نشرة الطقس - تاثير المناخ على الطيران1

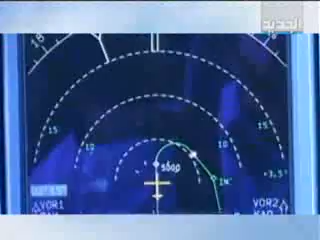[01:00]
يلي بفرجونا وين تأس العاطل يلي منجرب منفوت فيه مشين هيكي ما بيكون
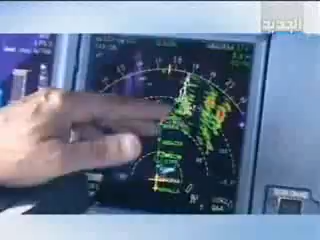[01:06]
عنا في شي مفاجأ والرادار عنا على 320 مائل بيكون محددنه يعني صار عنا سيفتي أكتر إنه منفوت بتأس عاطل إذا كان عم بيعطي
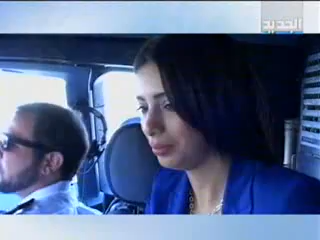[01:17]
لون أخضر معناتها شتة عادة ما في شي يعني فينا نمرو إذا
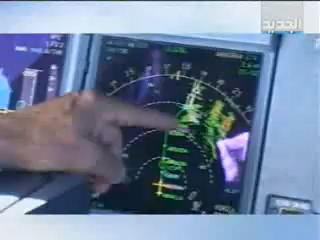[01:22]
عطا أصفر يعني بلش التحمى يعني بلش الأكتيفتي تقوى بالغيم بس الأحمر ما منفوت فيه لأنه خطير على الطيارة مثل
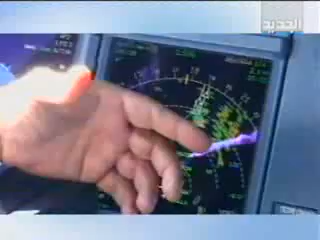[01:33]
لو كان شي جبل غيم عالي بالجو عم نفوت فيه إذا مثلا قبل ما نطلع منفليت